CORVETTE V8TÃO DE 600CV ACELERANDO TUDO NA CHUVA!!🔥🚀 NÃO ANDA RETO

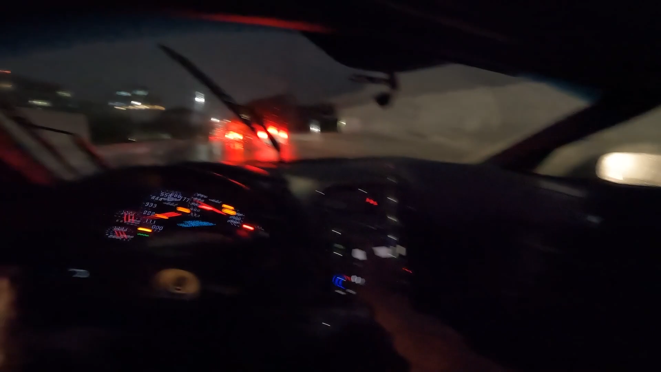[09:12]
É ruim demais Você não enxerga quase nada Uma visibilidade Bosta